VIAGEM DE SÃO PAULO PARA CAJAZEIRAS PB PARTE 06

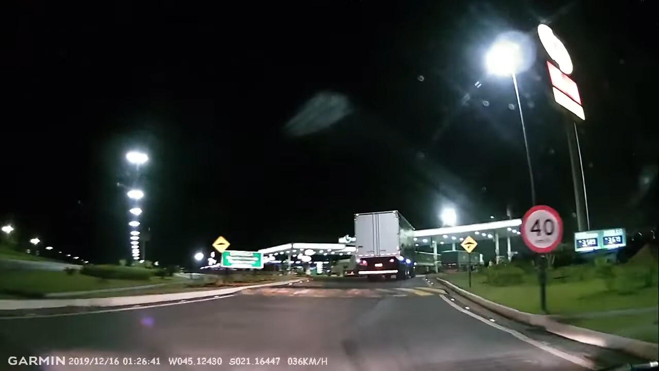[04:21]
Chegando a Graal, primeiro abastecimento à direita. Nossa senhora. Oh, cara, só montei a esquerda aqui. Frente lá pro